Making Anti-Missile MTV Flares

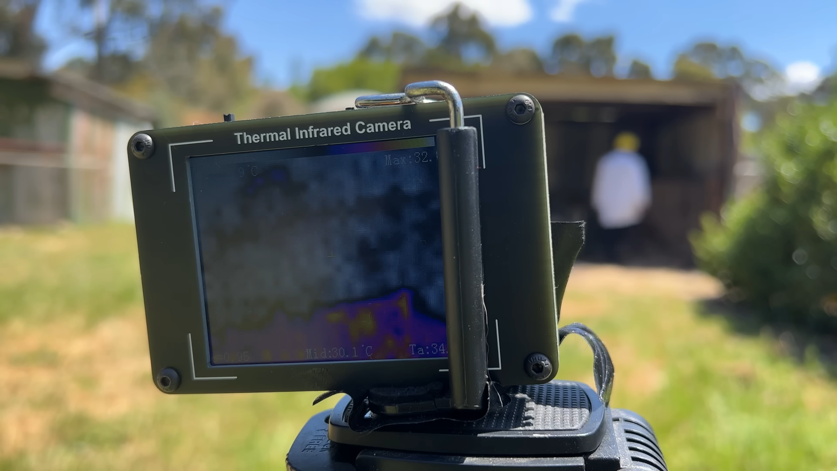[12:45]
Instead of the small candle, this time we're using a big mercury lamp as our pretend jet plane. And our imaging sensor once again locks onto the signal very easily.